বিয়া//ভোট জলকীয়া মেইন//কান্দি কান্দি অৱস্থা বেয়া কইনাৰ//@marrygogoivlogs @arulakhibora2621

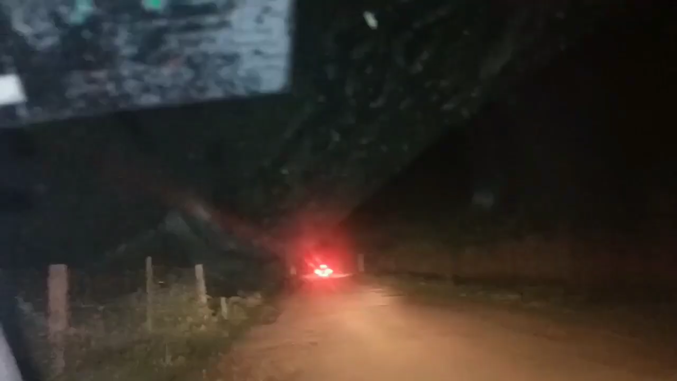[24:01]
আমাৰ ইয়াৰ আগত গাড়ী গৈ আছে আৰু আগে ধৰা গাড়ীখিনি লাইন কে নেদেখাবলে নহয়